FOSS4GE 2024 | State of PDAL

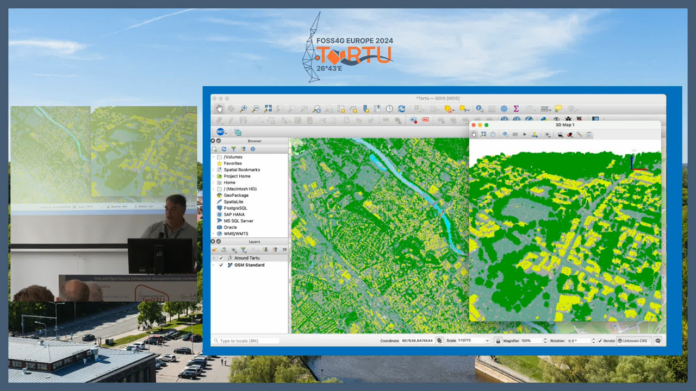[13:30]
This is just filtered, so it's showing high vegetation and buildings. And here's an example looking at the RGB data.